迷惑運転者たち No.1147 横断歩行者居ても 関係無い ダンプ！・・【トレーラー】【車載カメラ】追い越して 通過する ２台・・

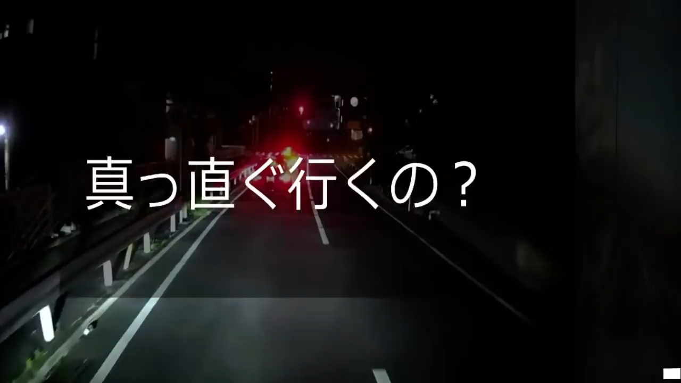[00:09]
前の3台、いずれもウィンカーはないんだけど、3台ともブロックベイに突っ込むのかね。だったら面白いんだけど。